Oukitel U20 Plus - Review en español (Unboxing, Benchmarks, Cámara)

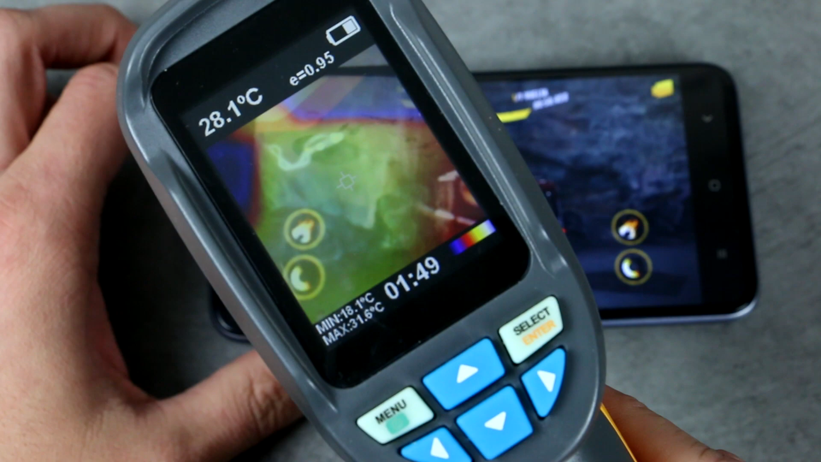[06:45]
On screen: spot 28.1°C, max 31.6°C, min 18.1°C
También aprovechamos para usar nuestra cámara térmica, para ver cómo en la parte frontal las temperaturas rondan los 30 grados, incluso 25 en la zona inferior,